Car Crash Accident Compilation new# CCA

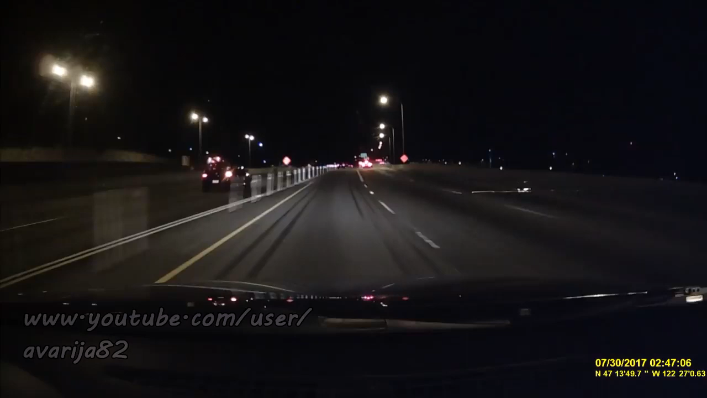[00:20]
drop off at the shelf. God! Oh, fuck! What the hell? Jesus Christ, dude! Toll road, but I already hit it. Look at that fucking dumbass. You see him? Waving his foot. Look at that. Jesus, dude. You see that?